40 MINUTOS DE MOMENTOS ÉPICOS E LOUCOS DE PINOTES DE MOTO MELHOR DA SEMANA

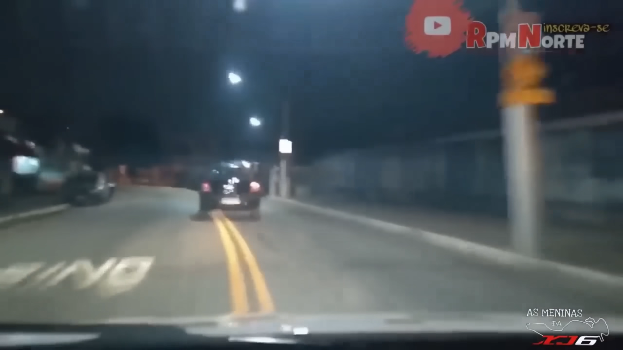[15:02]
Pega o número 2 aí. Hã? Pega o número 2 aí. Cuidado, cuidado.